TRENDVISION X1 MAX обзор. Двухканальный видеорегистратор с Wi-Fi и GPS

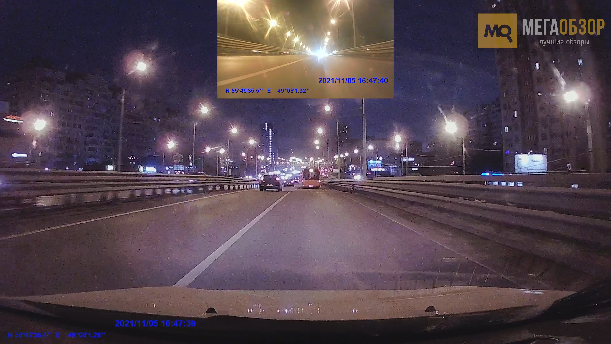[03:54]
Там и экзив, и все можно посмотреть, ну и без обработки ютюба. TrendVision X1 – видеорегистратор с поддержкой двухканальной съемки, оснащенный GPS и Wi-Fi. Выполненный в компактном корпусе. Быстросъемный магнитный крепеж, приложение для смартфона, скрытый монтаж в салоне автомобиля, частое обновление базы данных и суперконденсатор.